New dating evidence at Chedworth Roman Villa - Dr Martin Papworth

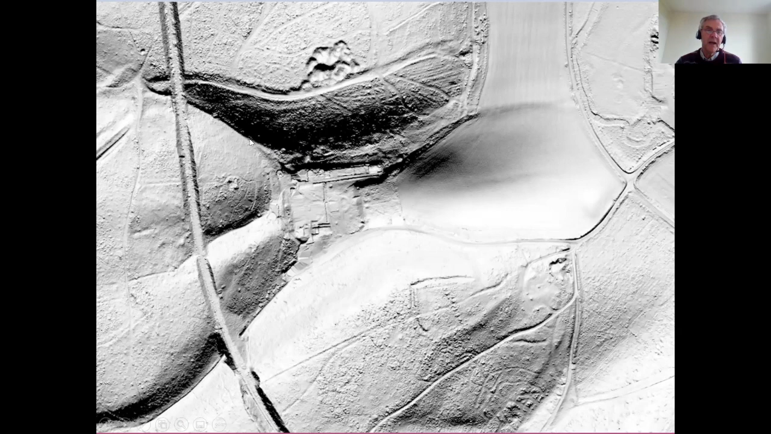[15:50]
And there's another path that runs up here and runs up the side of the villa and bypasses it to the white way that runs up through here. So yes, the more you look at this, the more interesting the landscape around Chedworth becomes.
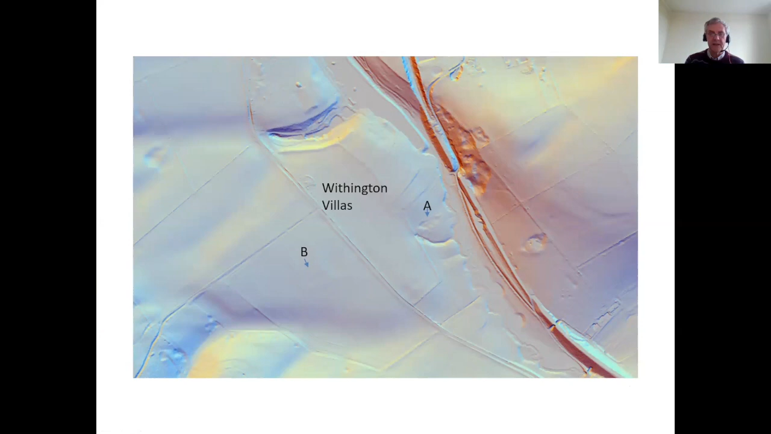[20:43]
Very, very faint traces of something in the arable field here, showing where the early 19th century discovery was made. So a bit disappointing for LIDAR as far as that's concerned. But let's have a look at this one, Cassie Compton. Now, you may have noticed on the Ordnance Survey map, this is shown as village earthworks.
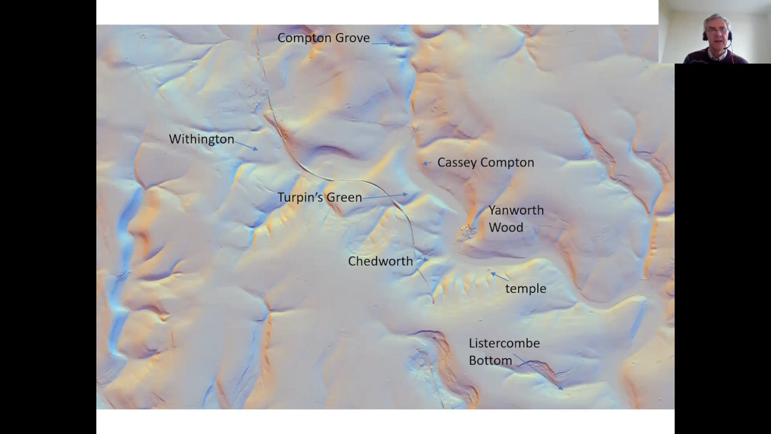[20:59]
But it doesn't look, if it's some kind of deserted medieval village, it doesn't look like that at all when you look at it on the LIDAR. So let's compare it with Chedworth. So here's the LIDAR for Chedworth-Romavella with the Nymphaeum in the corner. And here is the earthwork at Cassie Compton. Yeah. Well, that looks like a nice range, doesn't it? Running down through there. Much like this would have looked like. That's the West Range. There's the North Range. That looks like a North Range here.
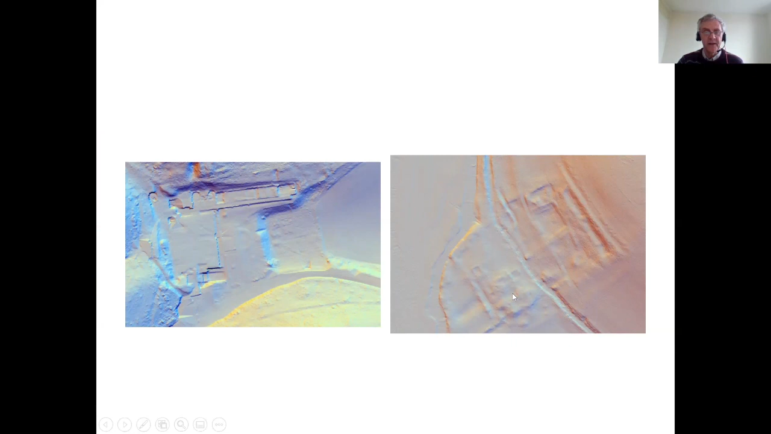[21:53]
And you can see the edges of wall being highlighted as they're washed out on the edge of the stream as it goes through. So I think this is a real triumph for LIDAR. And this has only just come up. So very exciting. A busy landscape full of interest and far more to be discovered around Chedworth.